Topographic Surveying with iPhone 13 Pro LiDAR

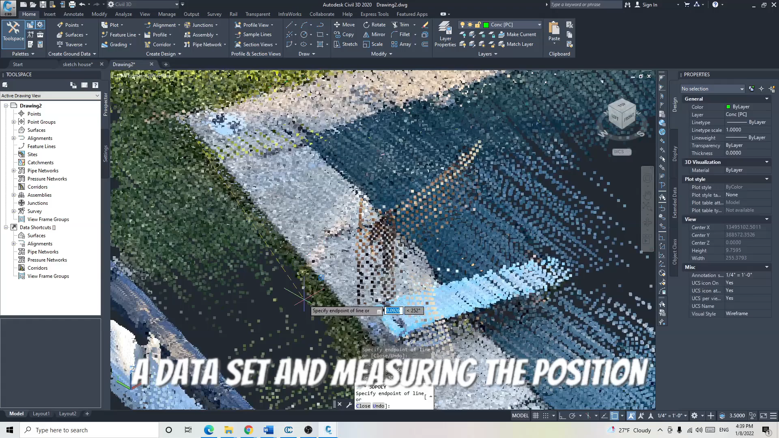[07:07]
We are extracting the features found in a data set and measuring the position and elevation of these polylines.